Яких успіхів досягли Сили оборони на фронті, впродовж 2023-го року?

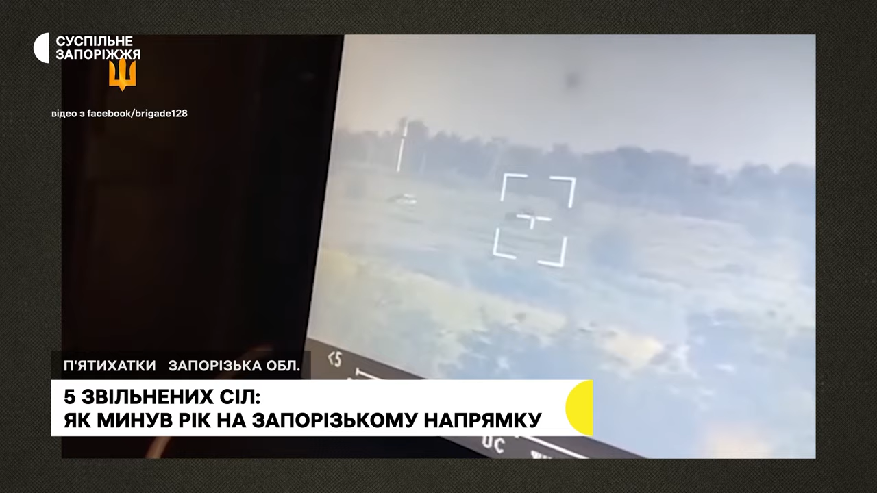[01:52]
Це в більшості нічні роботи на приладах нічного бачення спеціальними засобами.